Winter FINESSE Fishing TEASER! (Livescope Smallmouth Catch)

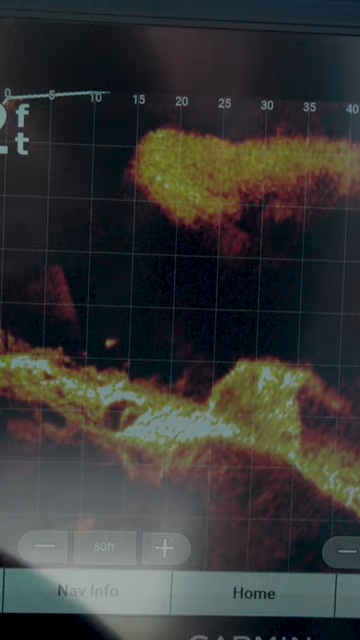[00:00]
look at them right there. There's, you can see the bait.